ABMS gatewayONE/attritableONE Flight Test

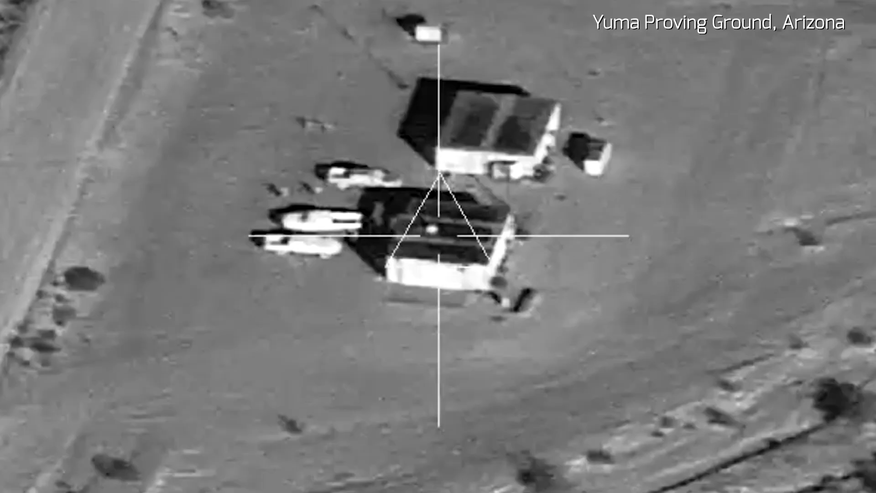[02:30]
that we could generate a track on the ground,
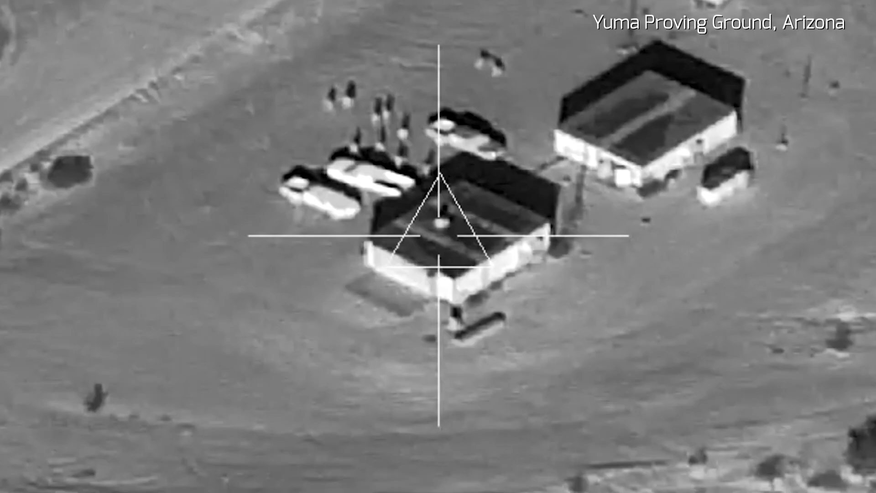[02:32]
send the pilot in that Marine F-35 that track over Mattel.